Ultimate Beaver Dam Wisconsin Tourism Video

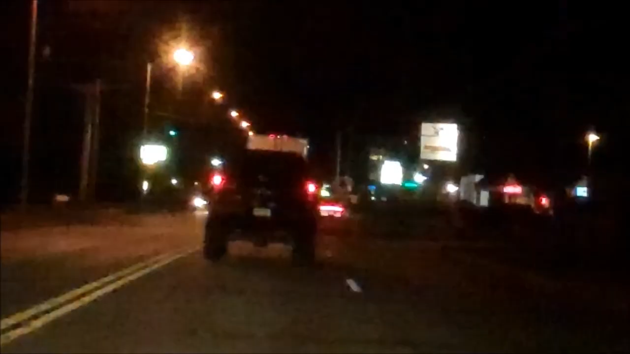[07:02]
Can you see the big wheels on that truck? He's compensating for something. The owner probably has a small penis in case no one got that. I was just thinking he was really short. Oh. Yeah.